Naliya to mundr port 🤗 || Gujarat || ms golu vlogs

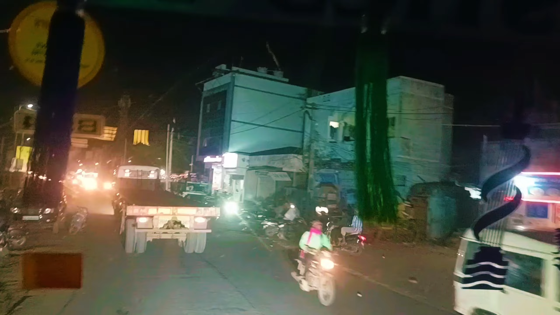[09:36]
लोग माड़ी शार के अंदर अभी निकल लें यह माड़ी वाइपास है वाइपास है न भाव
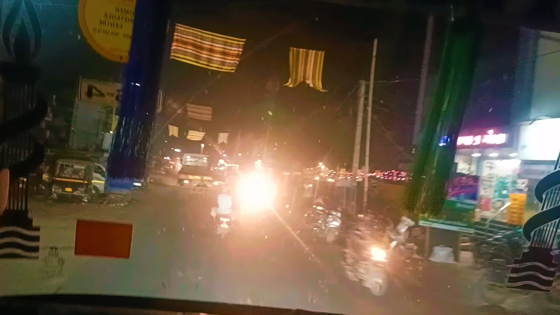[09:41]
अगल वगल इत्ता सहर आएगा वाइपास में अत्ता सहर आएगा
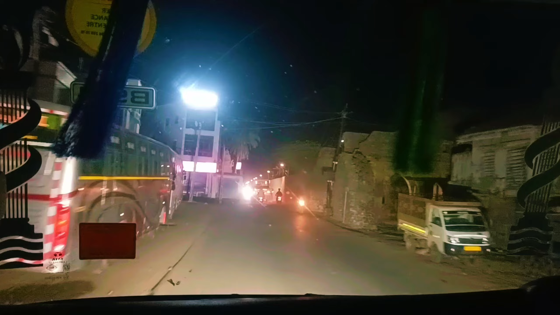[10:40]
पिद्धा संकरा राष्टा यह जेल हो लाए का बगल
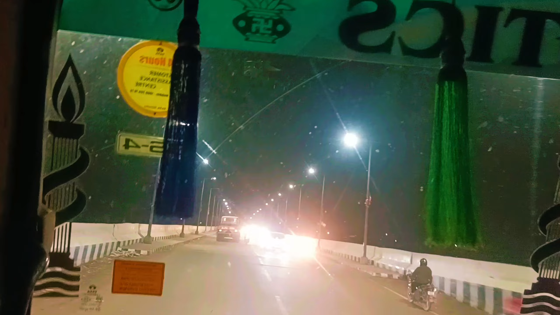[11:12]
अगर जरुदा नाले में पुदा दिया एड़ अगर मारे नाले में पुदा दिया है
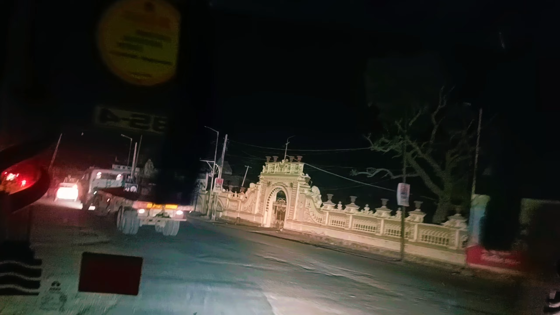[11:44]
देख रहे हो भाई नाले को नदी बना दिया रात के नेरे में कुछ समझ में नहीं आ रहा है
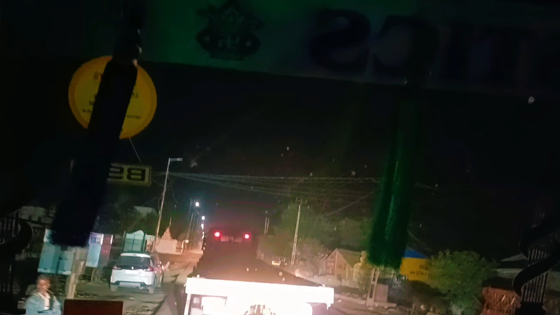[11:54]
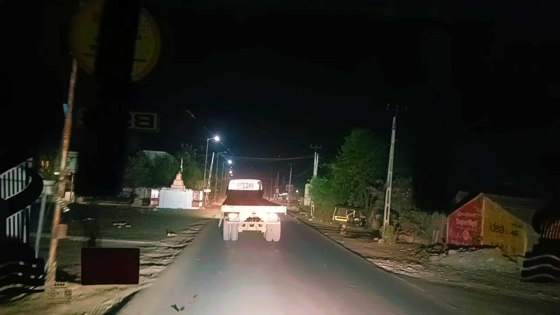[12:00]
चलो भाई आगे मिलते हैं फिर वांकी अभी यह पीछेस होता है आप लोग को भी थोड़ा से यह दिखा देता हूं सिनेमेटिक समझ लो या इधर का
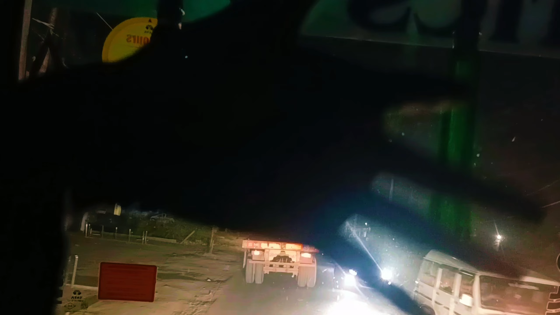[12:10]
मार्केट का छोटा सा लोकेशन दिखा जिए आप लोग को अभी चलते हैं बस अपना लोकेशन थोड़ा ही दूरी पी है देखो कहां गाड़ी रुखने वाली है अभी रात में लोडिंग तो होगा नहीं
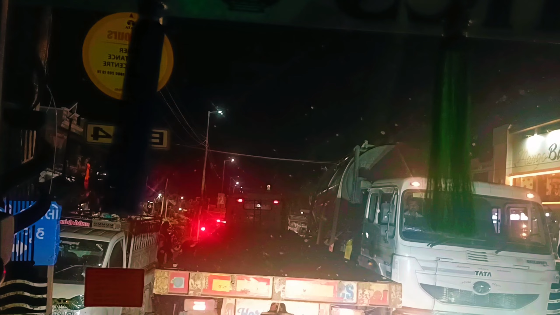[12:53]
रास्ते में गाडी खड़ी गड़के लोगबाग निकल लेते हैं अब इत्ती बड़ी बड़ी गाड़ी बताओ काँ से निकले हाइवे तो यही है एक गाड़ी के चलते ऐसा जाम लग रहा है अब पीछे तो लंबा जान लगगा हुई
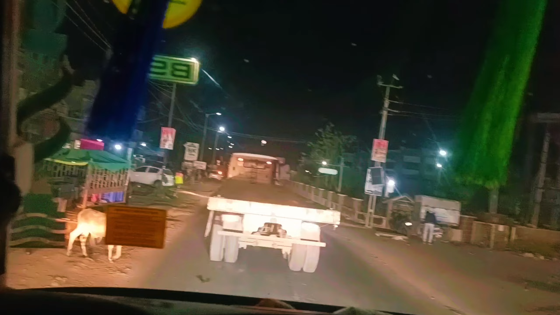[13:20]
देखे ना भाई मुश्किल से अपनी काड़ी पान सेगंड के लिए रुकी हुई थी ना अभी देखना
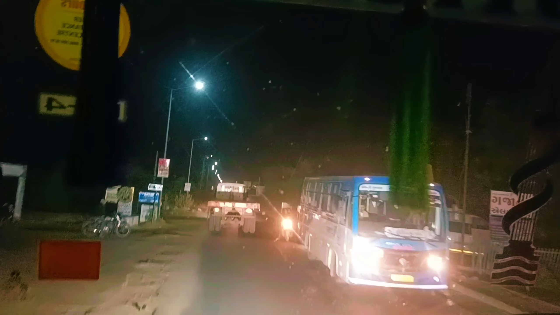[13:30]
कि रुक जा चाचा कैमरा चालू है दो सरवेत हम बताओ कि चाचा गलती करी सी
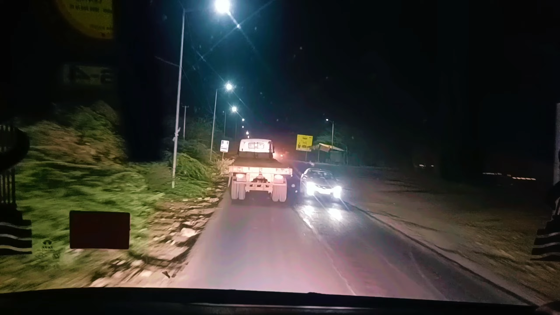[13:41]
देखो भाई ऐसी गलती नहीं करना चाहिए भाई इधर रूड में दूसरी गाड़ी आ रही आप अपने लाइन से चलो क्रास में और पी जब आपको क्रास मिलने को मिले कि अप चलो अपन क्रास ह हो जाएंगे तम निकलो कि देख रहो सामने से गाड़ी आ रही है कोटी